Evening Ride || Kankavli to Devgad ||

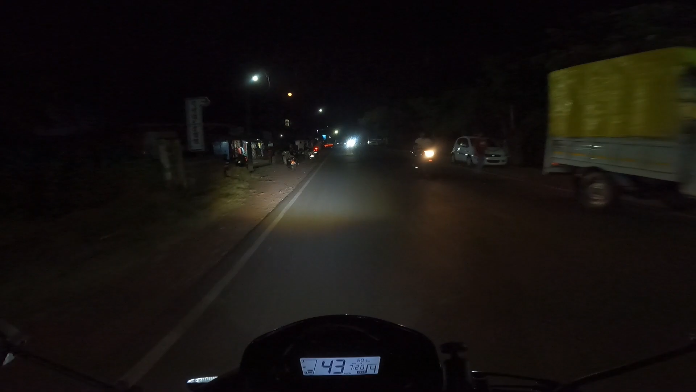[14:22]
कंकवली मतलब घर अभी कही रुपना नहीं है बीच में कुछ खाना पिना तो नहीं है बस चाय पी निती हो तो हो गई अंकल अरे बाबरे यह दर क्या हुआ भाई कुछ तो लपड़ा हो गया